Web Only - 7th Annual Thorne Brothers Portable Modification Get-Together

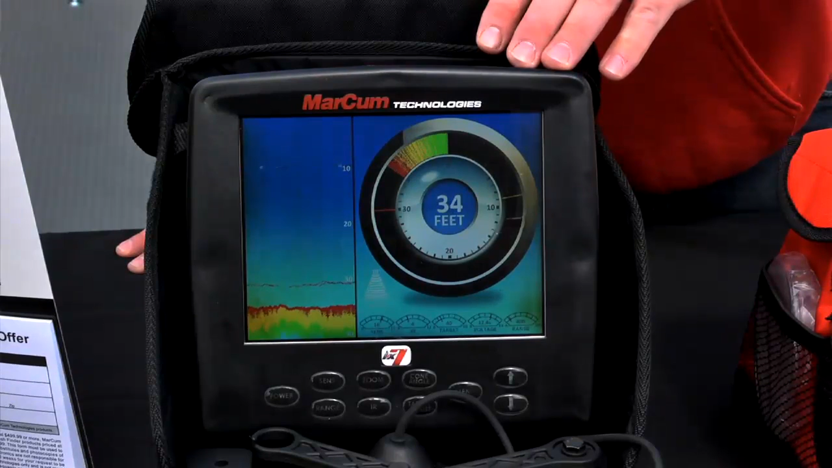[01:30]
The guy that wants the 8-inch dial finally has it right here.
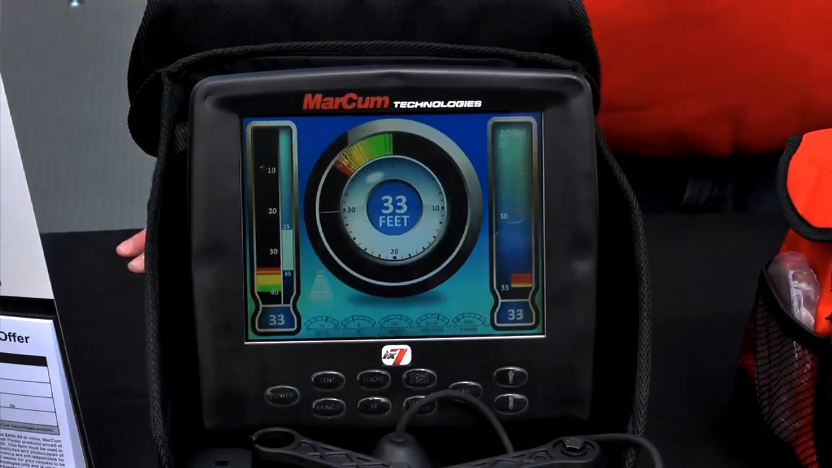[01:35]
On screen: depth 33 ft
You can have an 8-inch dial on there. It's gonna read out your cone angle on there too. That's been the one thing that the customers have been saying they absolutely love.